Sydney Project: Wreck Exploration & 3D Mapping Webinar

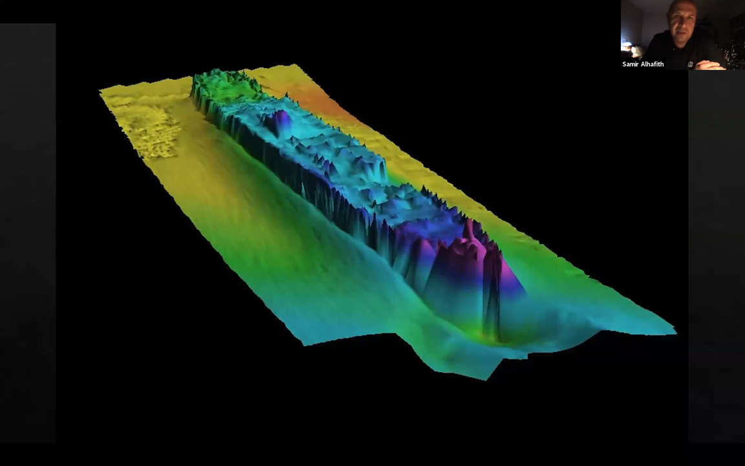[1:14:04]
We're going to try, we're going to really, really try and do this, um, um, scan of this wreck somehow even, um, if there's a couple of meters visibility, we're going to, it's going to take us forever, but, um, it's, uh, we're going to try, but we want to create more, more detailed stuff. Again, this is another, um, multi-beam sonar, um, of the oak,
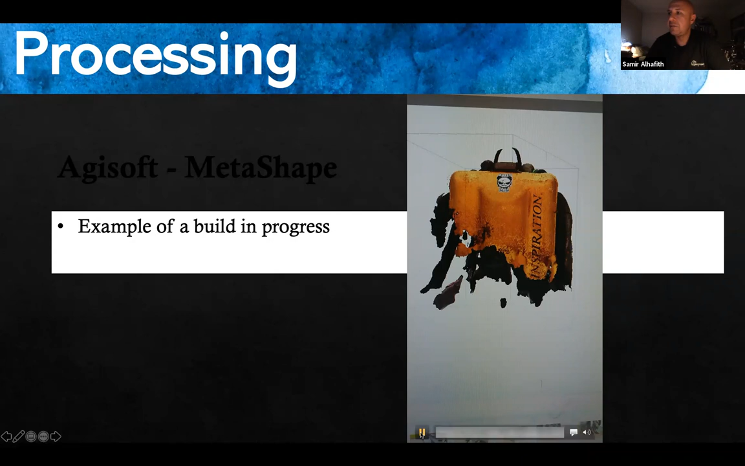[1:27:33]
So if you have, um, if you have, um, if you have, uh, for example, uh, shadows, as I was saying before, what will happen is, um, the program will literally will, um, um, just have holes in it because it just creates, um, um, you know, missing parts of information. So you can see, even with that limited amount of photos and just limited amount of information, you can still,
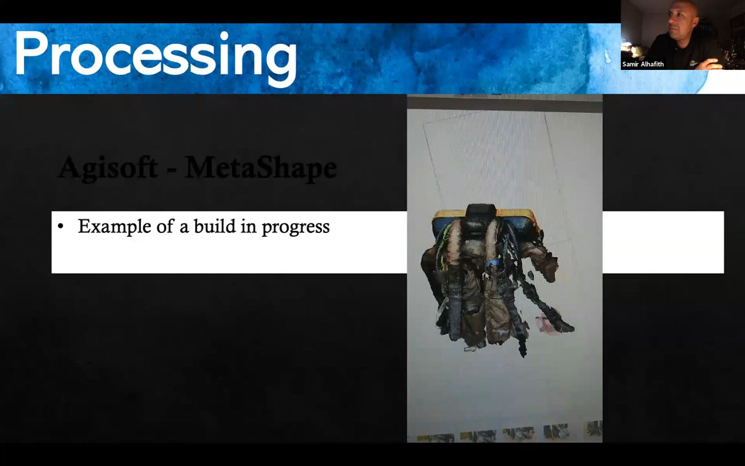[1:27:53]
um, go in the software and, um, just move it around and just see what parts of the,
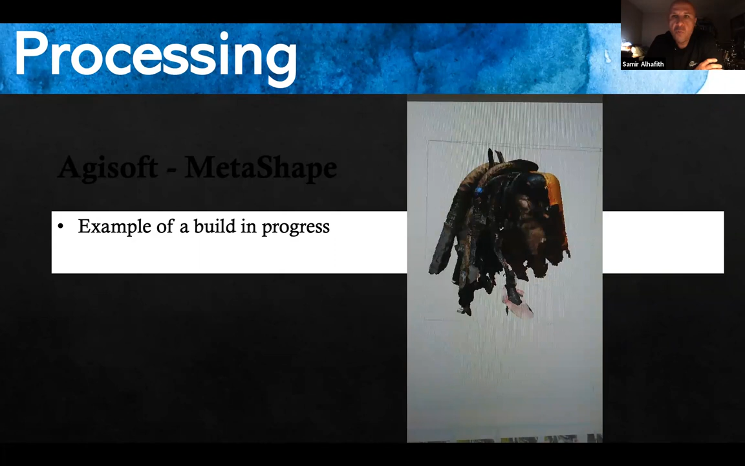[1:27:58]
um, you know, object to your scanning is missing and what parts you need to scan.
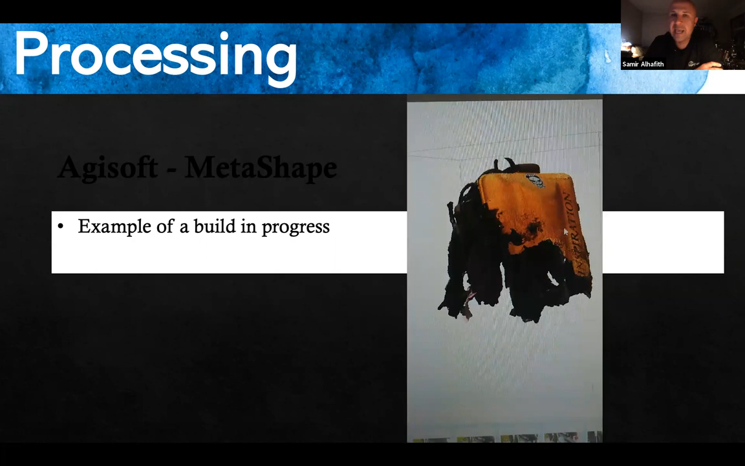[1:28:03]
And, um, so it's a really, really, uh, pretty cool tool.
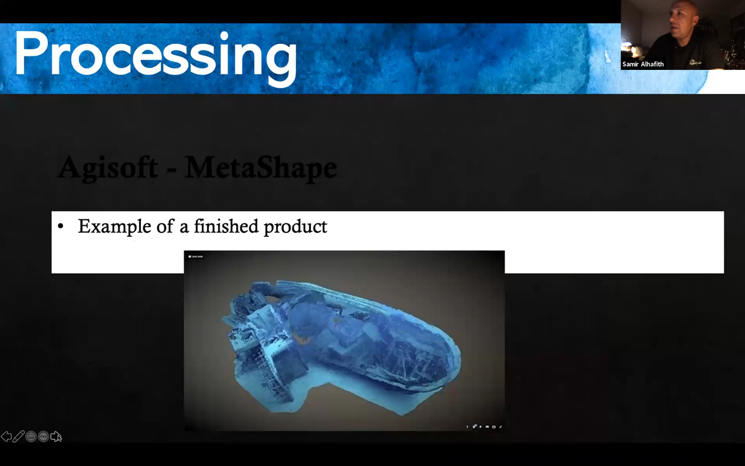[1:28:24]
So here's, um, an example, um,
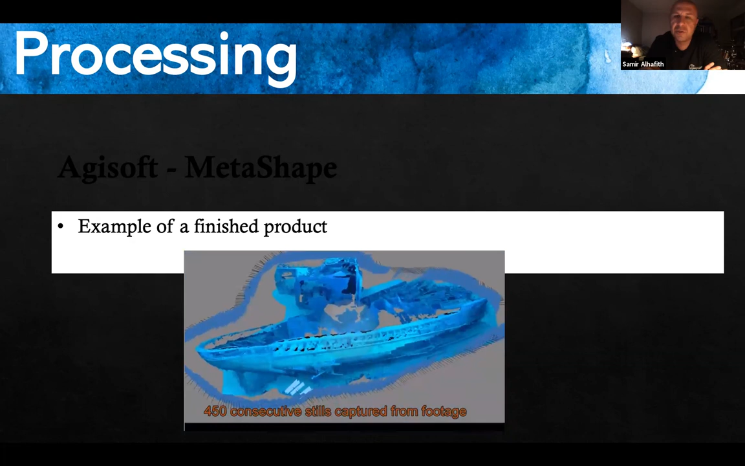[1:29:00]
As you can see, it's not as much detail as if you would use still, uh, still images, but this is just in a single drive.
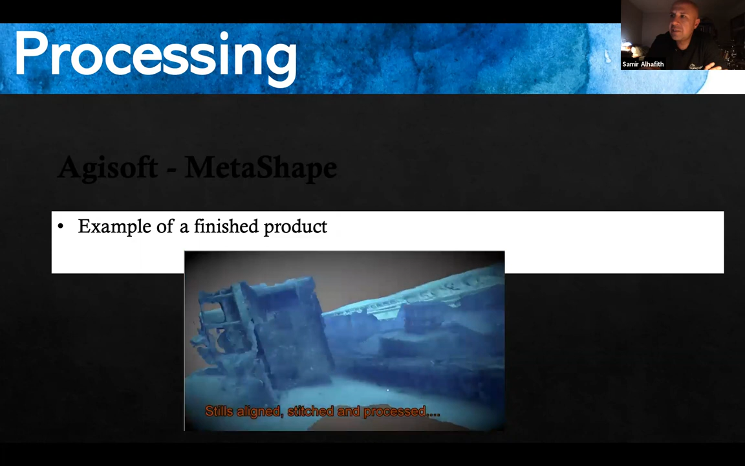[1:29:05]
Again, in Croatia, crystal clear, crystal clear water.